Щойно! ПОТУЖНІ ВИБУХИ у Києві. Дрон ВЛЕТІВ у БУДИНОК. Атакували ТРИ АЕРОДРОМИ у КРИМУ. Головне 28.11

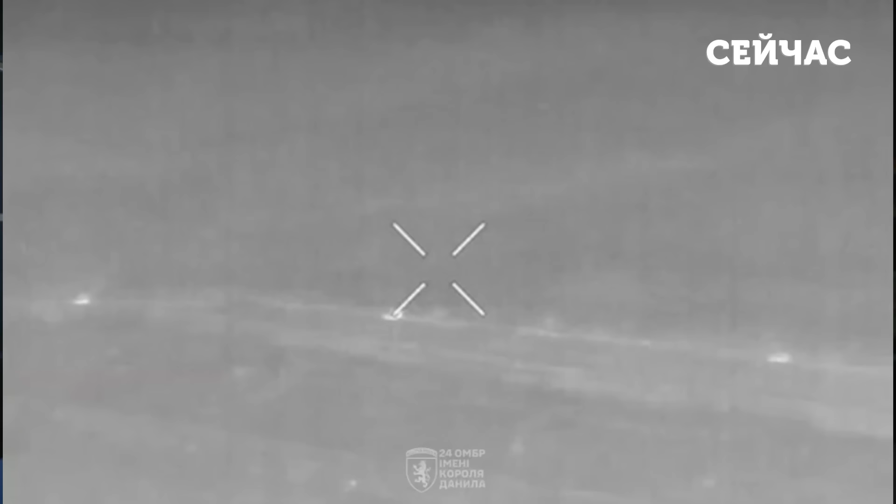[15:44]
Наші воїни роблять все можливе, аби якомога ефективніше знищувати противника.
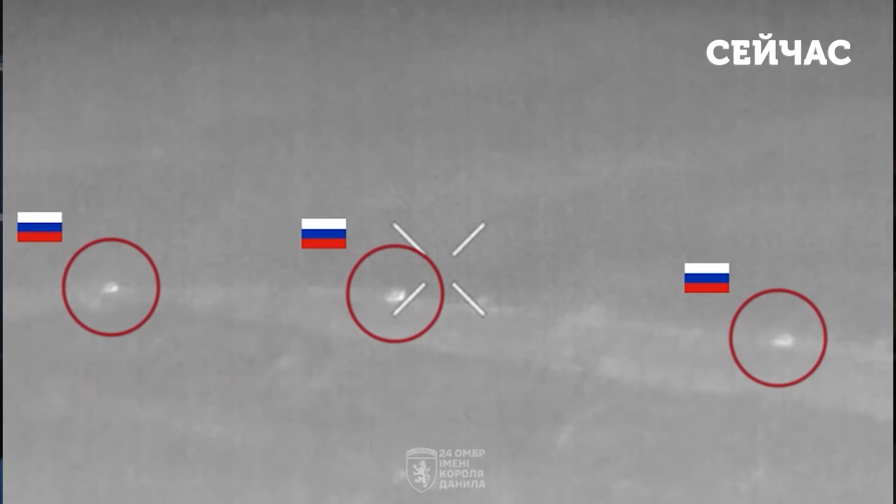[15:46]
Зокрема, кадрами відбиття ворожого штурму на східних околицях мікрорайону Жовтневий,